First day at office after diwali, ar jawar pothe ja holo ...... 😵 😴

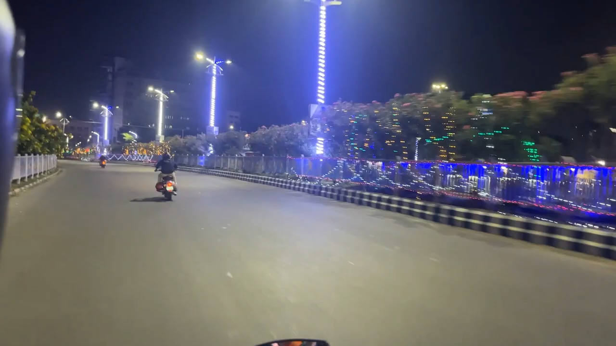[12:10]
आपतेवेना नियुचाउना राफन्या लाइटिंग में दैको तक में फुले हो ऺड़ेशी तो अइनम लाइटिंग लो खुले ही देपे रिवाली लाइटिंग लो नाके, अगे पेखोग हो बढ़ेची तक किनसे देने के वह पमादेग।
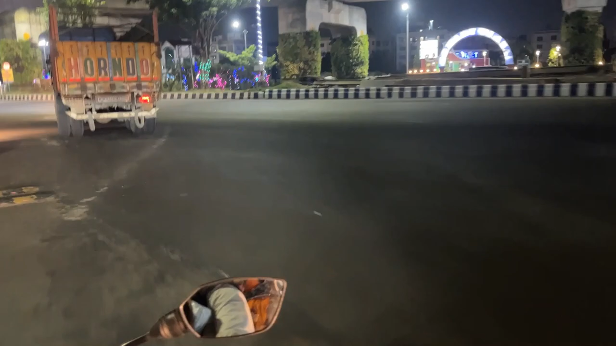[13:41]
अब टिवाली और और की लाइटिंग भड़ाता है, शुन्दो यह भालो ही जागे,